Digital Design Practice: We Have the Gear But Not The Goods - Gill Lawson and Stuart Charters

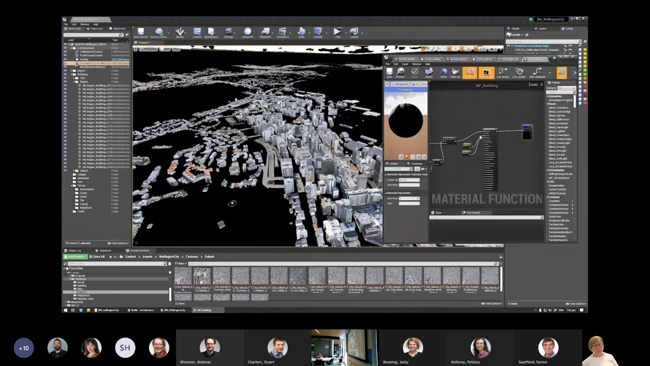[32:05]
the photogrammetry for all of the 18,000 buildings in Wellington.